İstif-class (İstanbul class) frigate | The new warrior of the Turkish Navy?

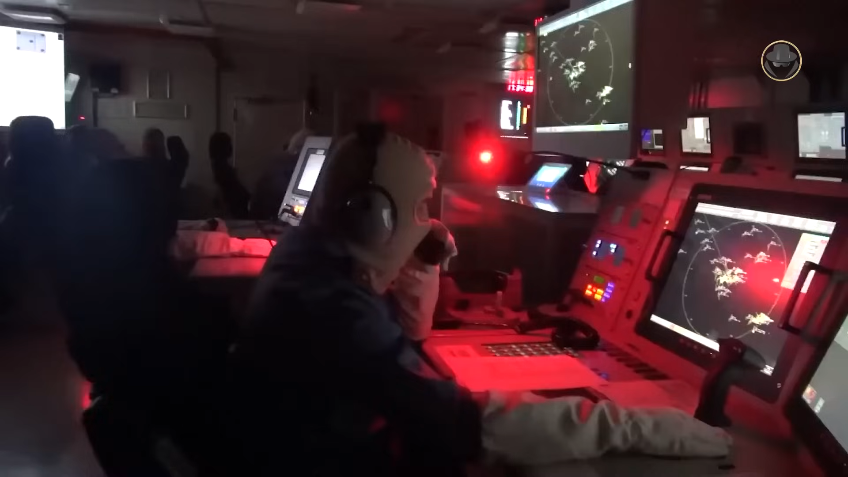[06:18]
The Istv-class had the ADVANT network-supported data-integrated combat management system developed locally according to the specific requirements of the Turkish Navy. It can automatically select the optimum sensor and weapon system based on identified threats,
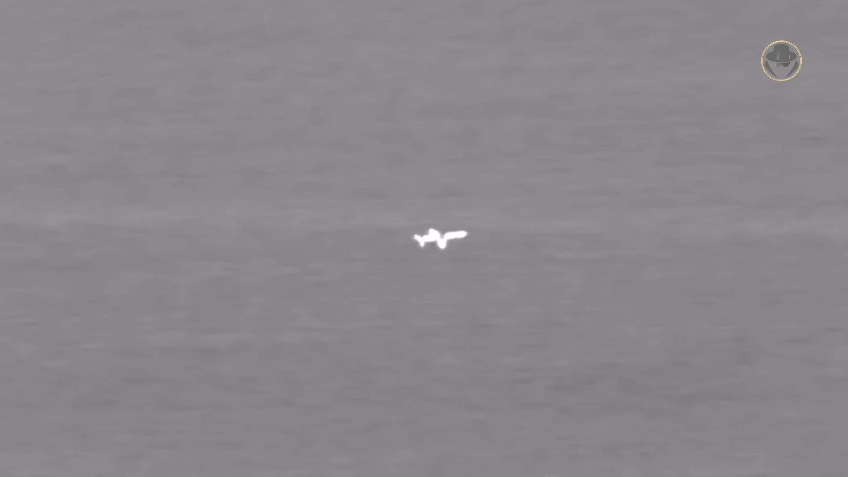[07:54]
The fire control system of the Istv-class can simultaneously manage four missiles.
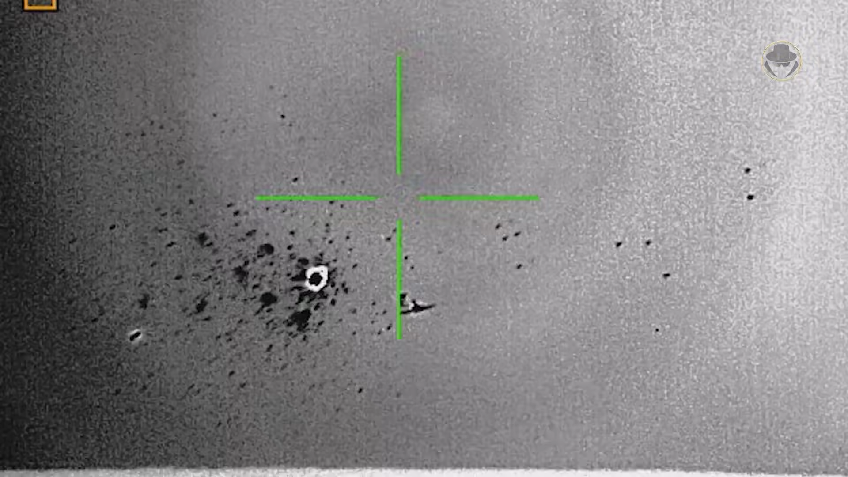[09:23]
It can fire 35mm atom airburst ammunition.